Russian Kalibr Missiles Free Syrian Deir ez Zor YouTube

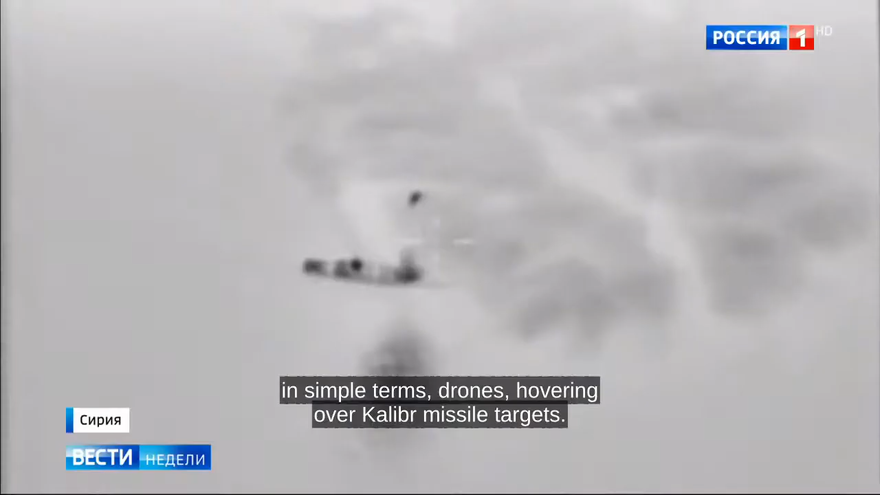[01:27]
Говоря проще, беспилотников, зависших над целями, которые должны были поразить «Калибры».
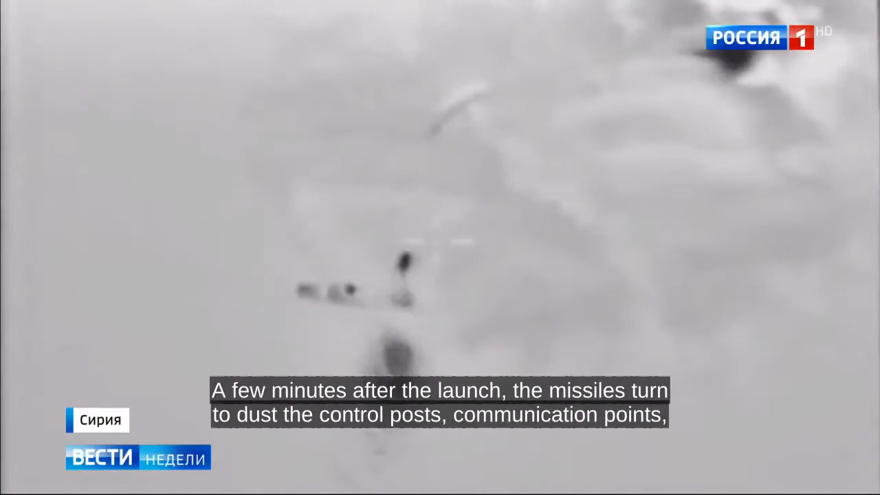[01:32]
Через несколько минут после старта ракеты разносят в пыль пункты управления, узлы связи,